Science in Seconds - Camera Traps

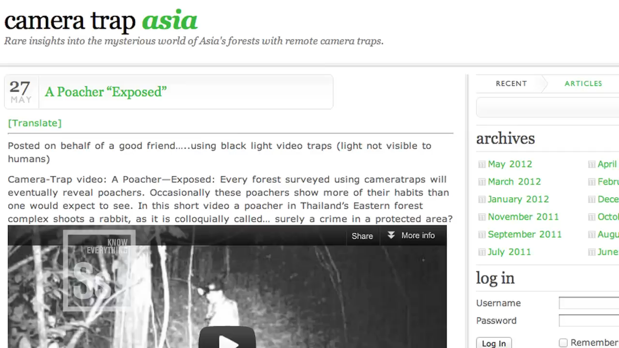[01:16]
countries like Thailand have been able to use video evidence from camera traps to convict evil poachers of tigers and other endangered species.
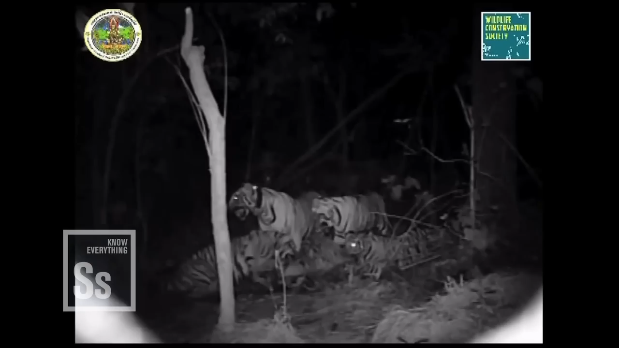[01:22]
These compelling snapshots also give us a candid look at the behaviour of more common species,